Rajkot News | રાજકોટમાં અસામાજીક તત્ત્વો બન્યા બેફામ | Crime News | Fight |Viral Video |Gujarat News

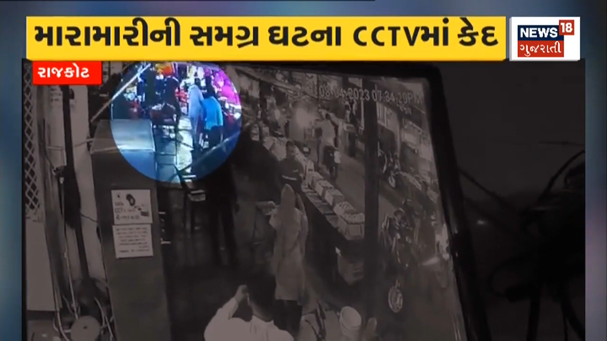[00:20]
मारामारी नी समगर घटना सेसी टीवी मा कैत थे छे घटना नी जान तता पोलिसे काईदेसनी कारवाही हार दरी छे